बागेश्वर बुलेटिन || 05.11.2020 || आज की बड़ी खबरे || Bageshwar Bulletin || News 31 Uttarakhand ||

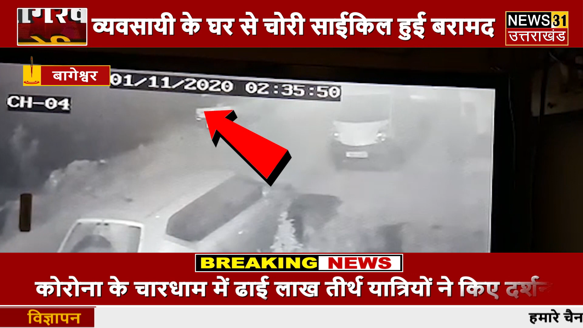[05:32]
बागेश्वार जले में साइकल चोरी की वारदात का मीडिया में प्रचार पसार का बड़ा असर देखने को मिला है दरसल पिस्ते दिनों शेहर की कमें वसाई के घर के बाहर से उनके बेश्टे की साइकल चोरी हो गई थी पर घटना के फूटेज सीसी टीवी कैमरे में